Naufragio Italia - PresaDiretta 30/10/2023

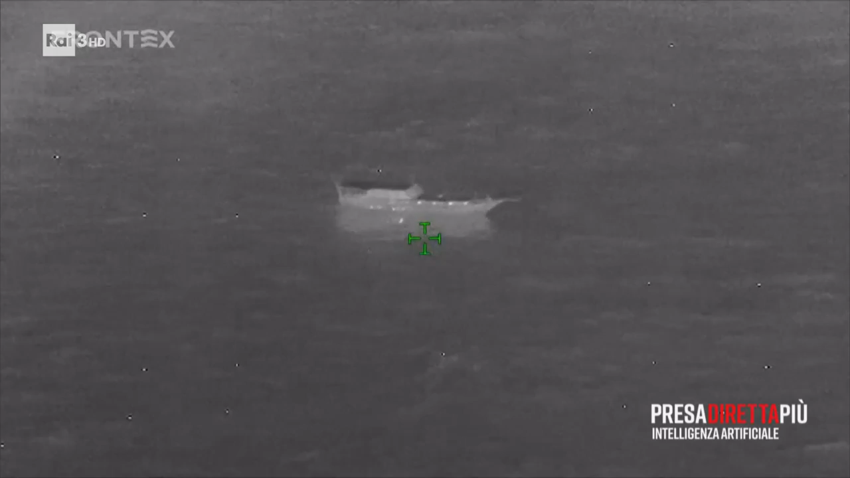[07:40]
Erano state infatti informati da Frontex, l'Agenzia Europea della Guardia di Frontiere e Costiera, che con un suo aereo aveva girato questo video.
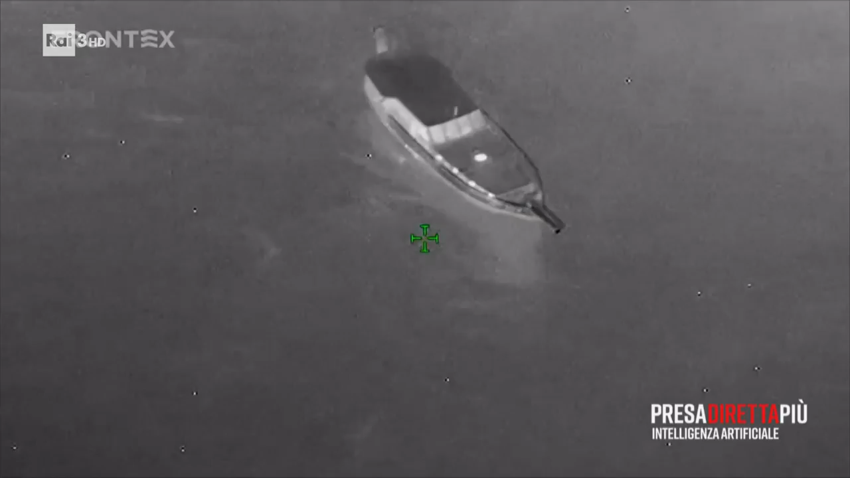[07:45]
Sono le 22.26 del 25 febbraio, sei ore prima del naufragio.
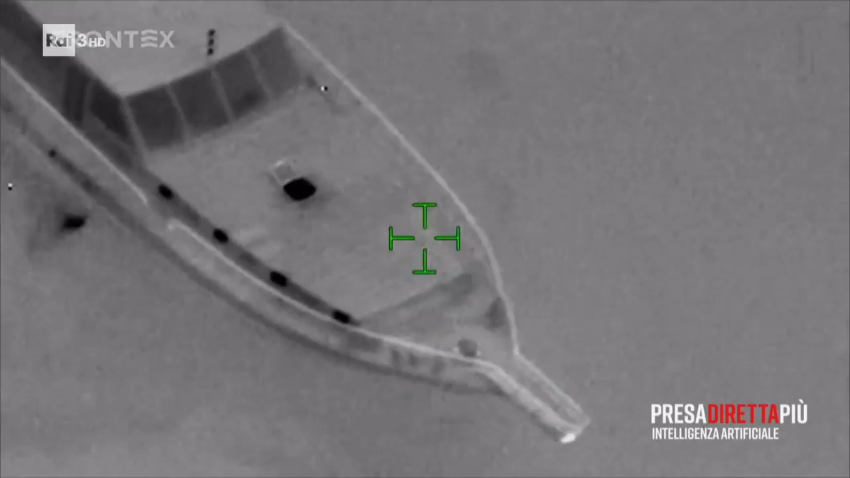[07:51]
Si vede il caicco a 40 miglia dalle coste italiane.
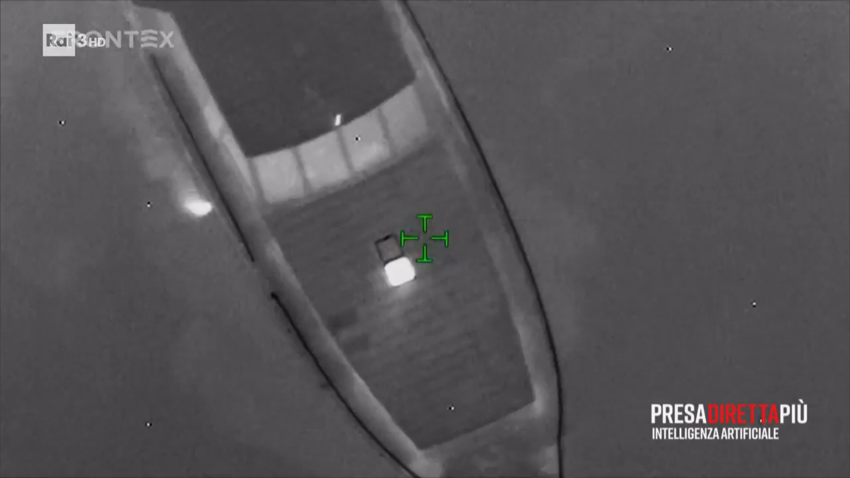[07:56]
Ci sono le coordinate, la rotta, la velocità, si parla della possibile presenza di migranti a bordo,
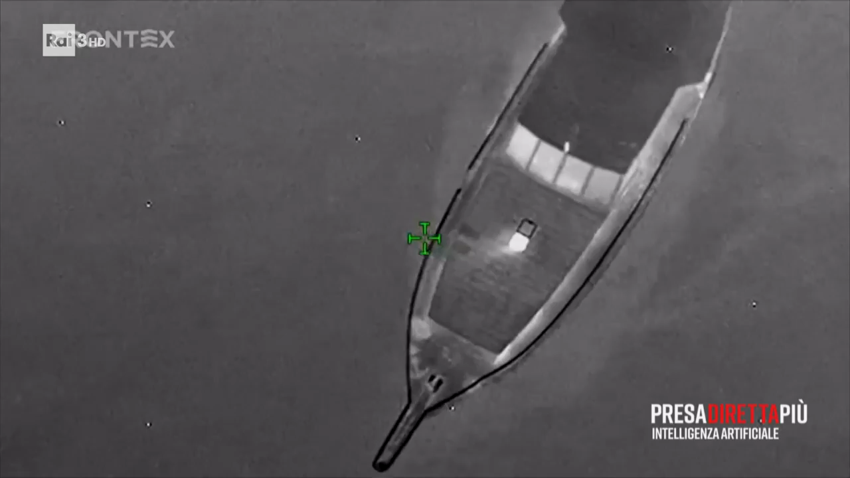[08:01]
c'è l'indicazione di una persona sul ponte, degli oblò di prua aperti di una buona galleggiabilità. L'aereo capta anche molte telefonate satellitari provenienti dalla barca verso la Turchia.
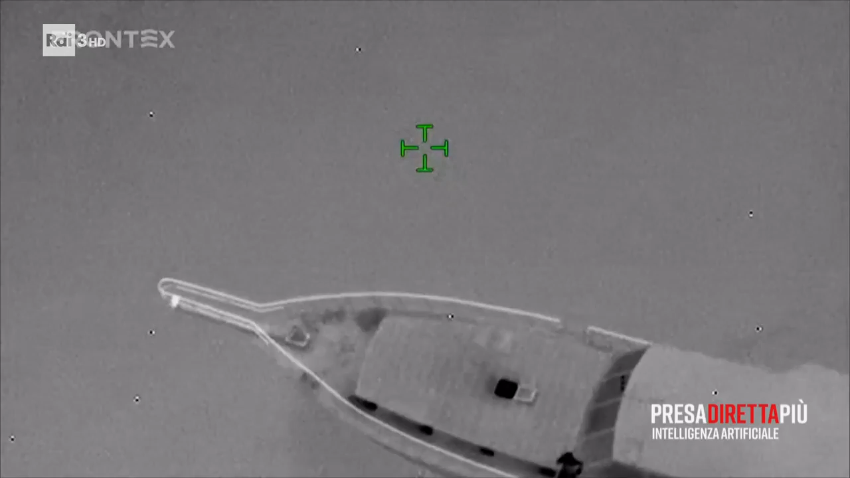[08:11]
E poi c'è un'elevata risposta termica.